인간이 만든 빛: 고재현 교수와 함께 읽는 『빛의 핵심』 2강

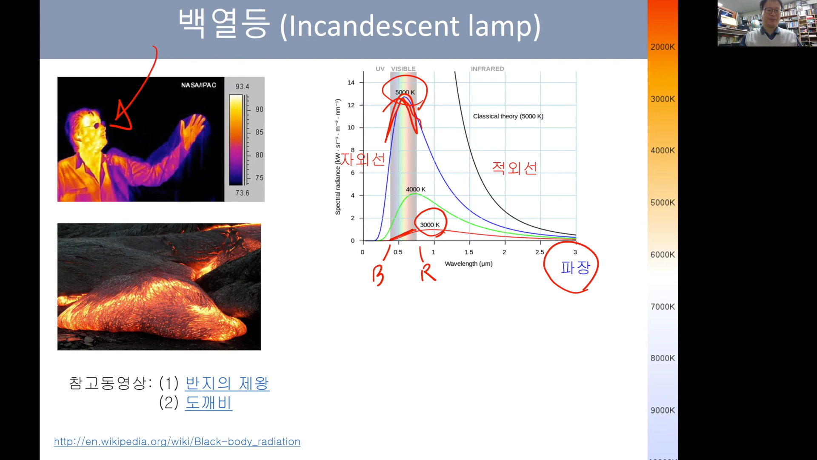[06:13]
그 대신에 사람의 몸에서는 적외선이 나옵니다. 적외선 카메라로 사람의 몸을 찍게 되면 사람의 몸에서 튀어나오는 적외선의 분포를 확인할 수가 있다는 거죠. 형광등은 오늘날에도 가장 광범위하게 활용되는 조명의 선두주자입니다.